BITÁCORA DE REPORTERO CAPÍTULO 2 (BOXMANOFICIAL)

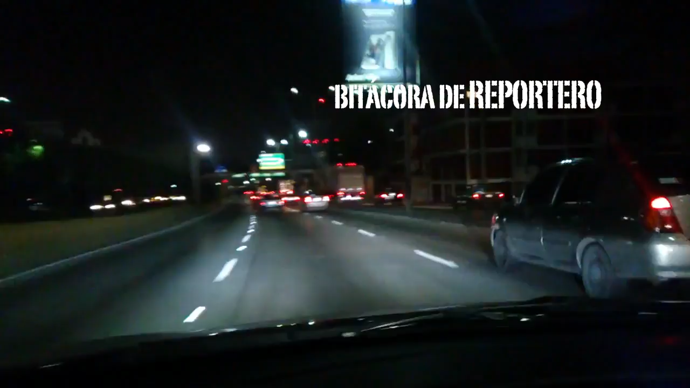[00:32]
Hoy es uno de esos buenos días en los que no hay tráfico en la Ciudad de México en la mañana, porque por lo general, pues desde las 5:30 de la mañana ya hay algo de tráfico, sobre todo hacia el aeropuerto.
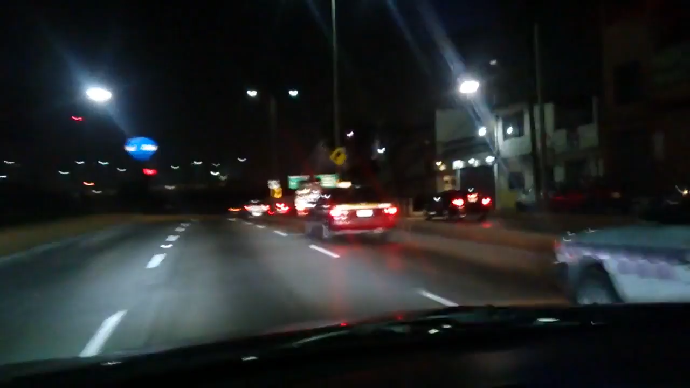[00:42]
Ahora está muy tranquilo y eso nos llena de alegría.